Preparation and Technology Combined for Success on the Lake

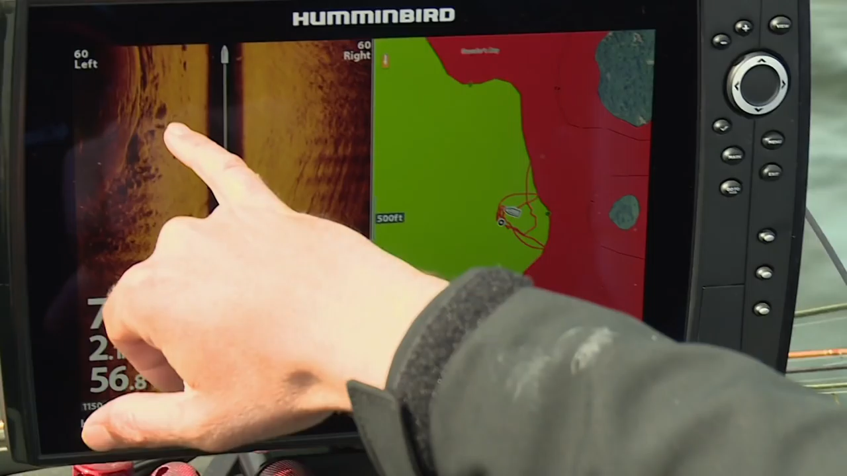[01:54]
Check this out. This is the rock file that I'm showing here. This is the mega imaging now.
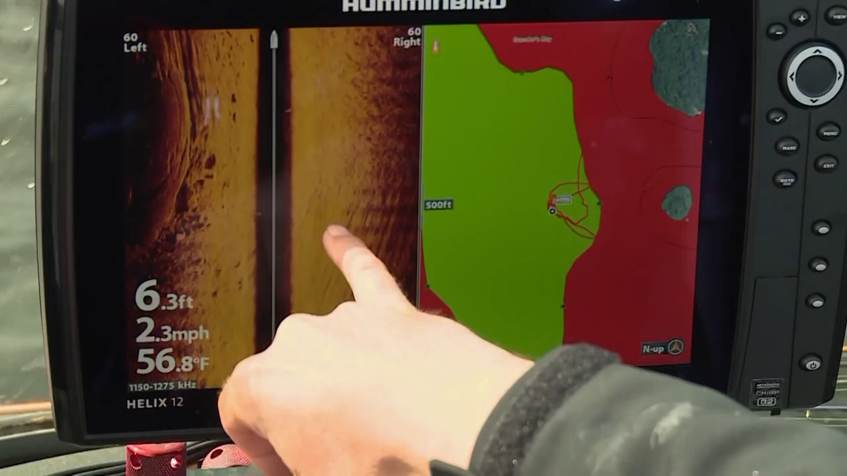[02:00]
On screen: depth 6.3 ft, water 56.8°F, speed 2.3 mph
And you can see how detailed this is. There's a fish actually right there.
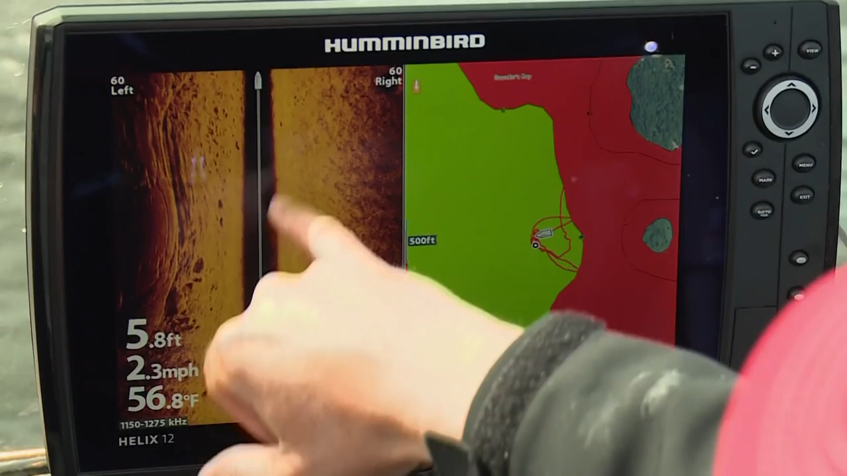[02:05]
On screen: depth 5.8 ft, water 56.8°F, speed 2.3 mph
All weeds, fish sitting on the weed edge. And then look at this rock. This is a hard rock line here. It's a big flat rock.
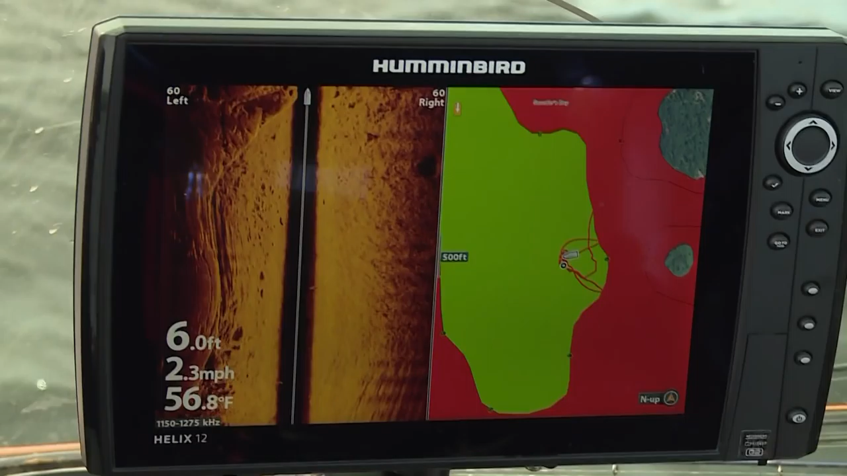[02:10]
On screen: depth 6.0 ft, water 56.8°F, speed 2.3 mph
Look at this. Boom. Just amazing. And we've got boulders on both sides of us.
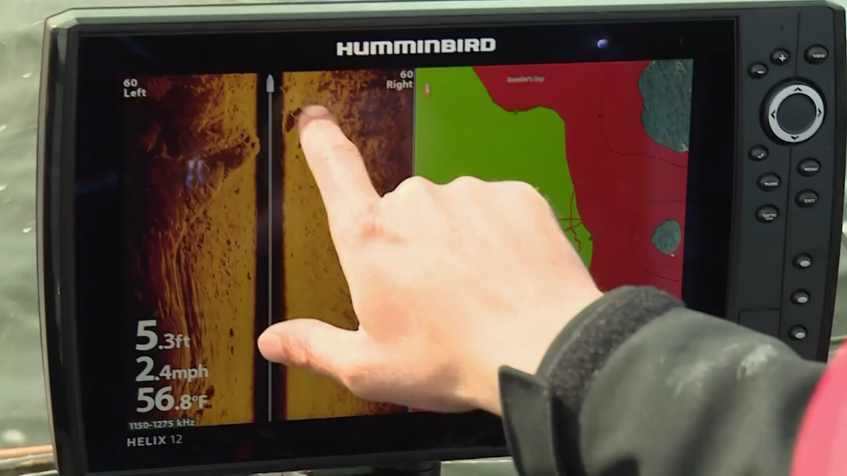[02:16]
On screen: depth 5.3 ft, water 56.8°F, speed 2.4 mph
You can see a few fish tucked in there. So I've run side imaging for years.
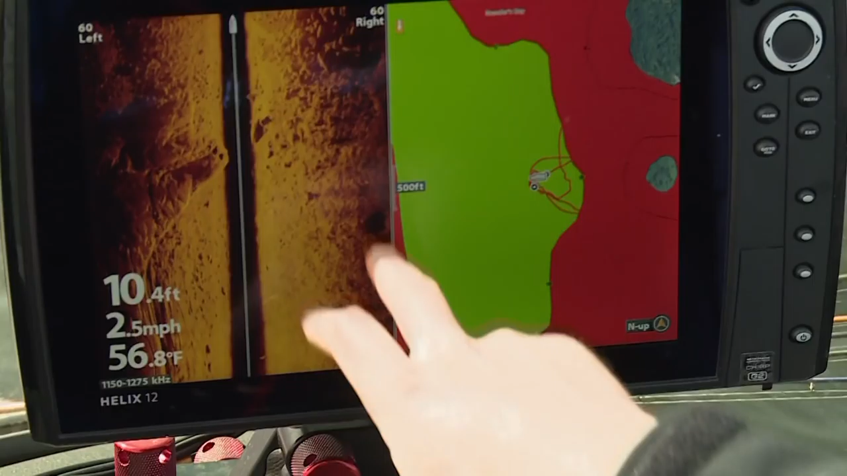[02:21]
On screen: depth 10.4 ft, water 56.8°F, speed 2.5 mph
But now with this mega stuff, what I compare it to is going from watching SD TV to HD TV.
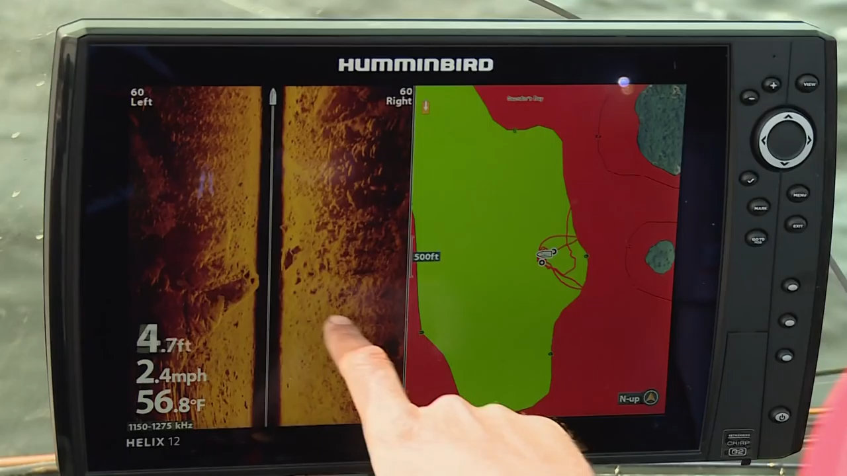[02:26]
On screen: depth 4.7 ft, water 56.8°F, speed 2.4 mph
Look at the detail in this, all the rocks, all the weeds. I mean, it's just amazing the structure that you can see down there.
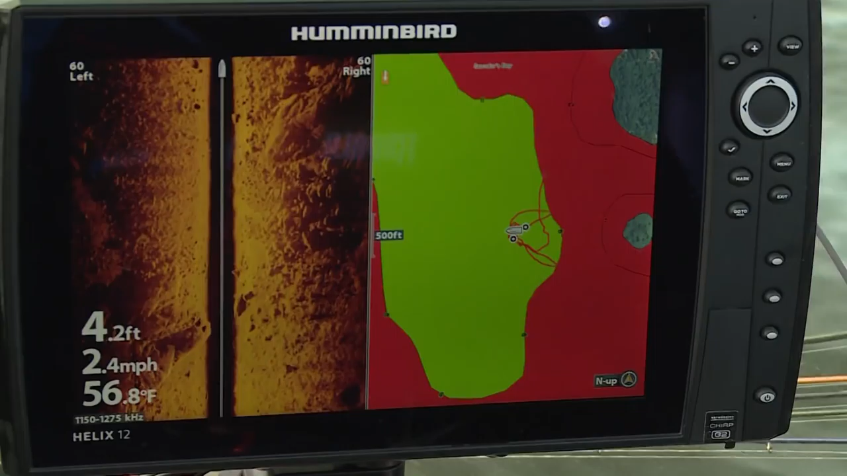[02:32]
On screen: depth 4.2 ft, water 56.8°F, speed 2.4 mph
No wonder there's fish here. Oh, oh, oh, oh, oh.